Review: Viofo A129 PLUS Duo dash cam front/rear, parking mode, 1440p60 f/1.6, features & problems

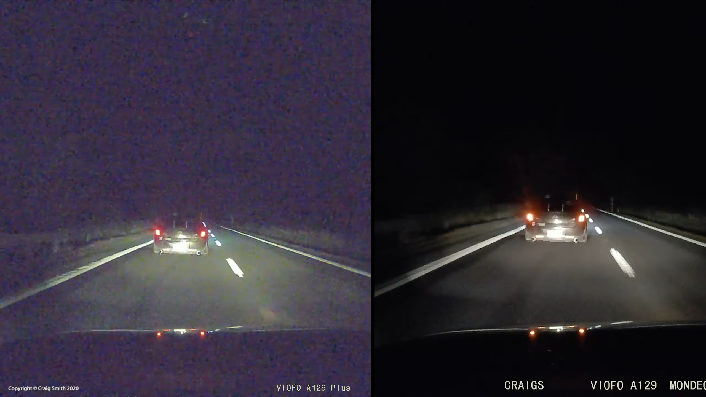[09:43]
and the camera won't ever record pure black as a result, so it might look pretty bad. It doesn't have great aesthetics, so you certainly won't be reading any billboards, or seeing any driver's faces in these circumstances, but there is still more detail in the A129 Plus picture here, so just from the point of view of dash cam purposes, this is still preferable.
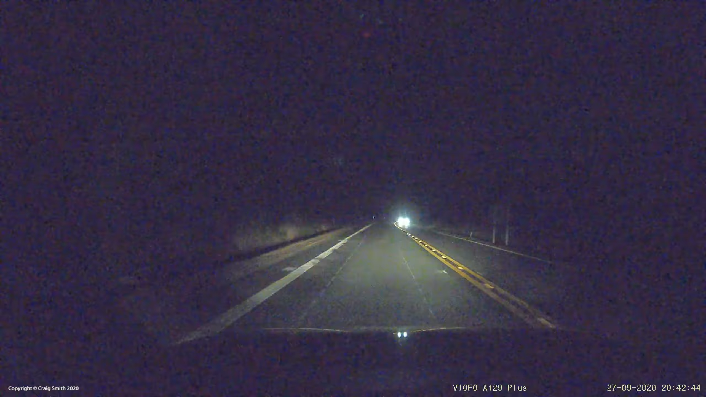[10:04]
I can show you this point about the extra sharpness, despite the noise here.
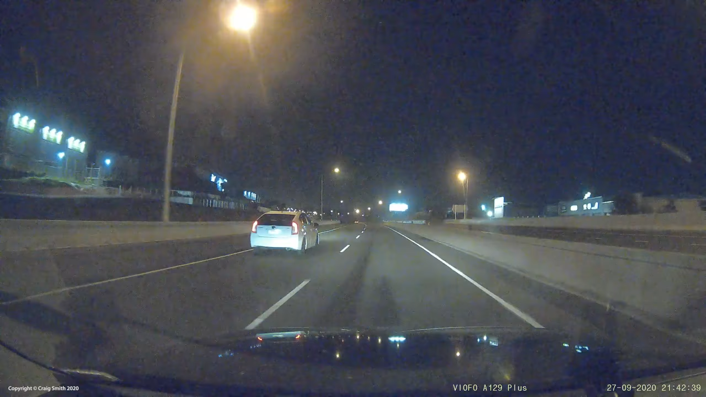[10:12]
You can see, as I overtake this Toyota on the motorway, the A129 Plus is difficult to read, but it's still clearly possible to freeze the frame and get a reading,